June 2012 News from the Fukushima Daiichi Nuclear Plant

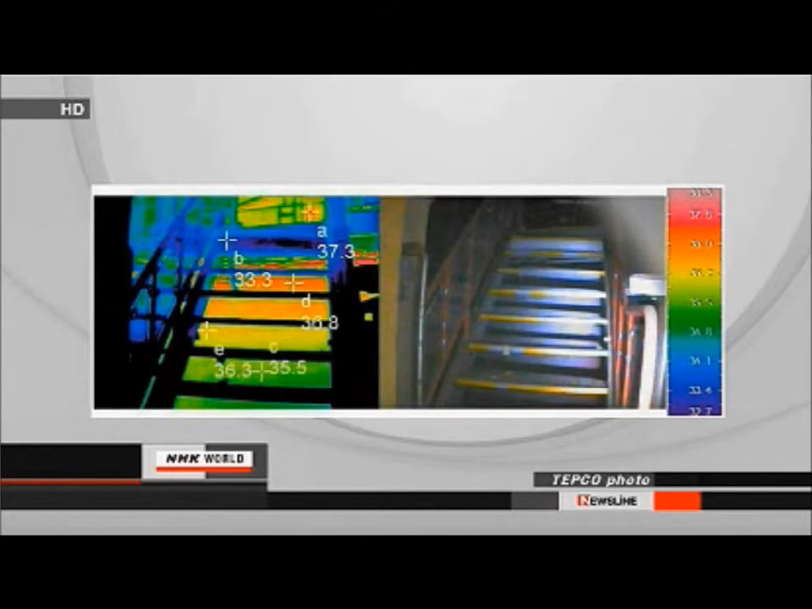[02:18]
The camera was unable to make a more effective reading.